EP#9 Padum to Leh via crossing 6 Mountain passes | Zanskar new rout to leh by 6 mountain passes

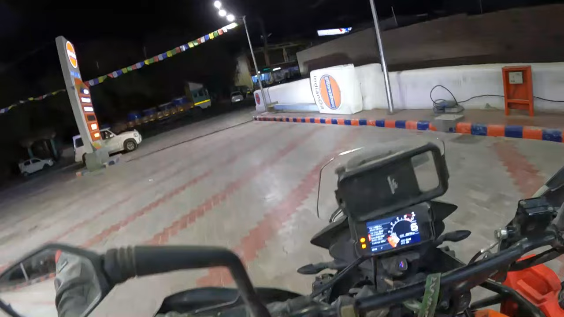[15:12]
गाइस एट लास्ट हम पहुंच गए हैं ले, और ये यहाँ का मेन शांति स्तूपा,
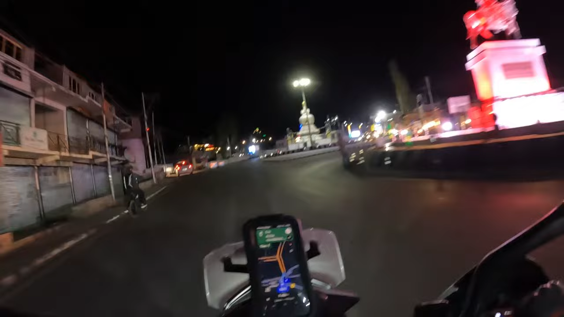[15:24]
और हमने जाना है आगे स्ट्रेट,
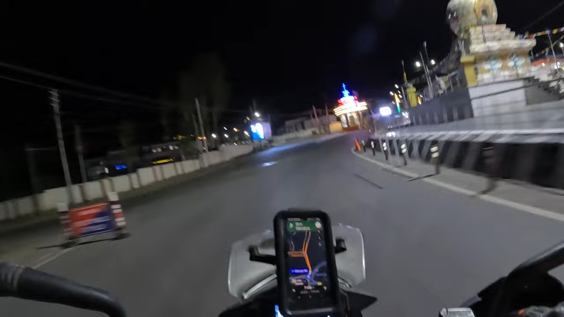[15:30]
और ये मार्केट को रास्ता जाता है।